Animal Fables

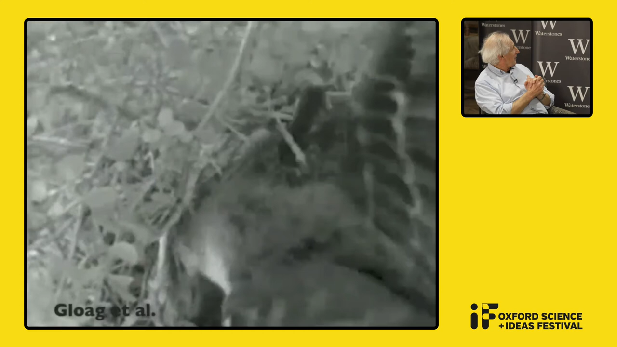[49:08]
it very harshly. But in a minute, the cowbird tries to escape. You will see that in a minute. It's very persistent.
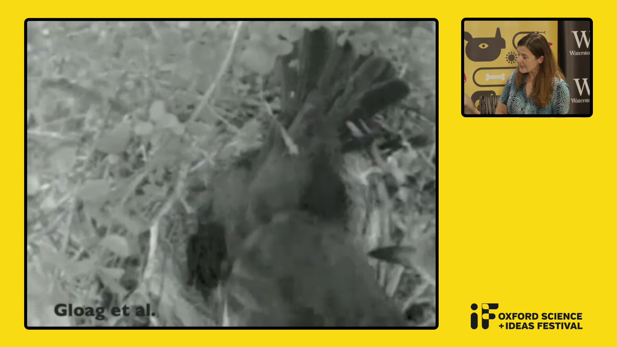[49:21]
The cowbird, isn't Sorry? It? The cowbird. Oh, yes. It doesn't give up. The cowbird won't go until she lays. It's a female, of course. Even though she is being battered. Oh, yes. And sometimes I get killed. You see an extra egg now.